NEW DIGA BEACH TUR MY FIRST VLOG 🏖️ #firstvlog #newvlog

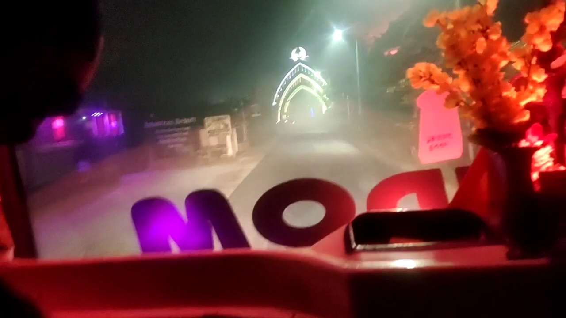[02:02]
बॉल को पितिवी की जैसा बनाया गया है और इस में लिखा गया है कि विश्वा बंगला और अभी बज चुका है रात की साड़े तीन और मैं साड़े तीन बजे
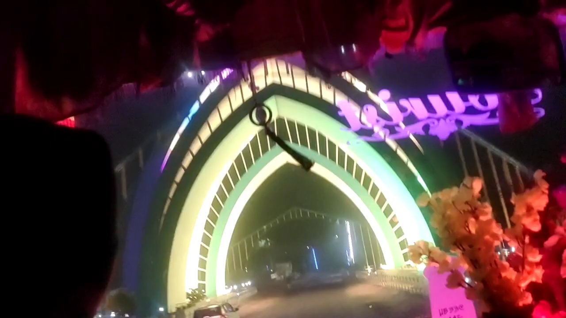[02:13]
आपको दिखा रहा हूँ कि दिखा की गेट कैसा है पूरा लाइटिंग ही लाइटिंग आप लोग देख रहे हो तो